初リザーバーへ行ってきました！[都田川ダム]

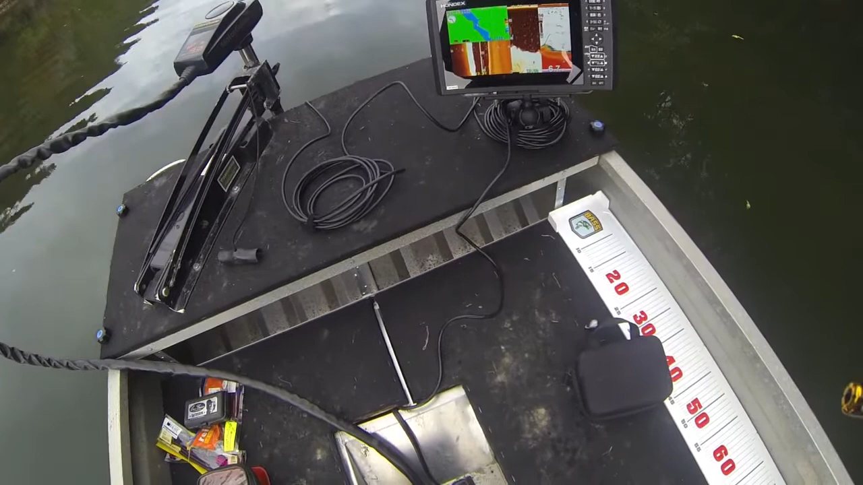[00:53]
新しくしたんです HE9000にヘビングセンサーをつけて今やっております 今画面的には地図とサイドクリア そしてツーディーっていう感じにはなっています水温は今17度なので なんか聞いた話ライトリグが強いらしいのでちょっとあんまり慣れていないライトリグ系で やっていこうと思います